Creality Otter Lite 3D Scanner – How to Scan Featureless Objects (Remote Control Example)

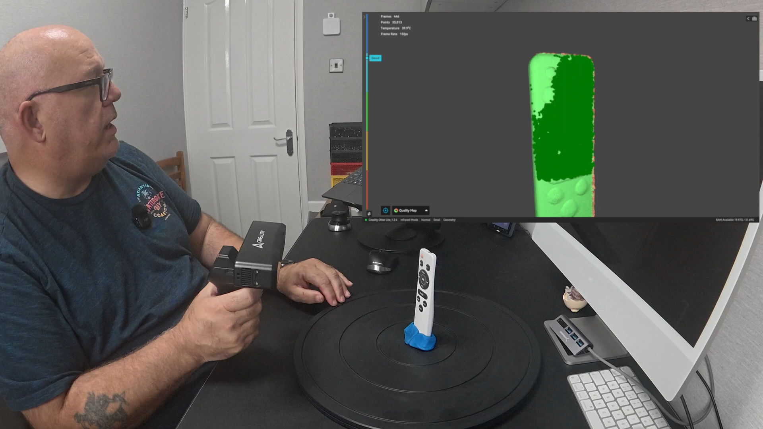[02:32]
Let's try to go around the other side.
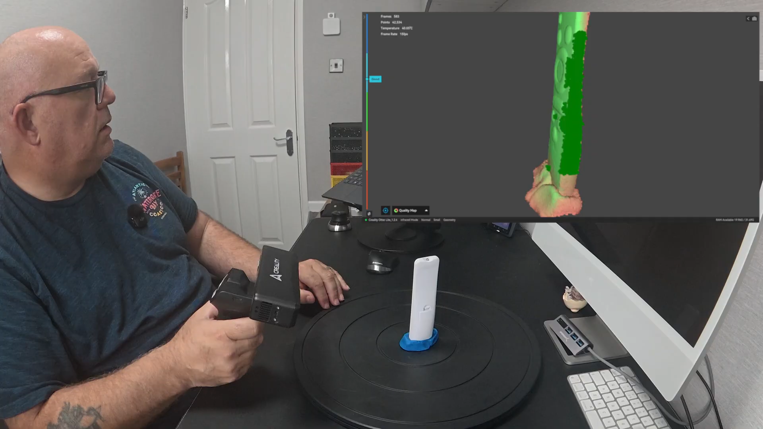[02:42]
It's got it at the bottom, look. Because at the bottom we've got that BluTac. And that BluTac is basically enough of a feature. For it to lock onto.
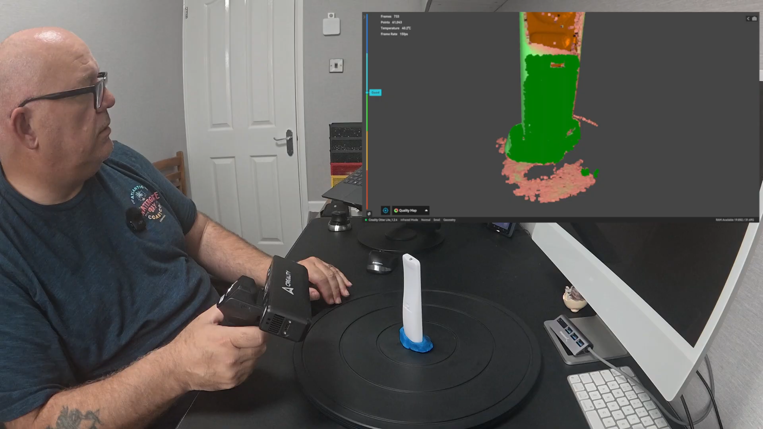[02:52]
So I'll start to go at the back. And it's gone mad again. You see, you just can't do it.
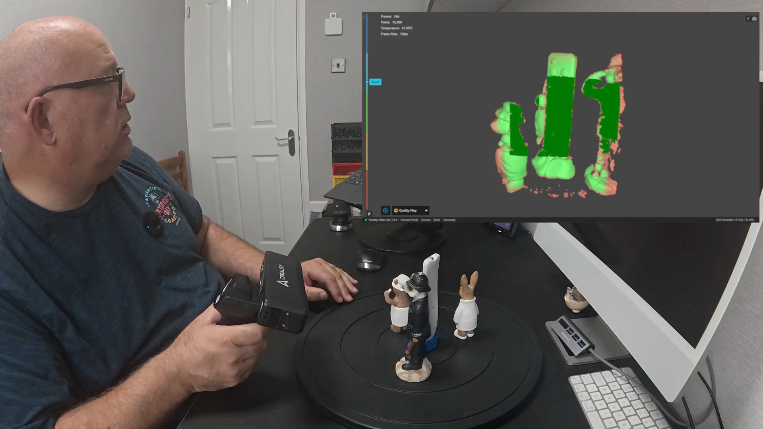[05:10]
So as long as I try and keep. In frame. The remote. And a bit of the decoys. Is. I should have a good scan.
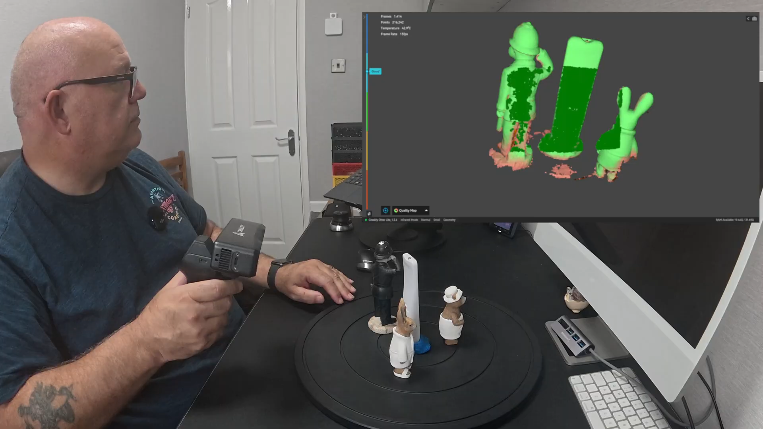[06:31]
Let's come back around the front.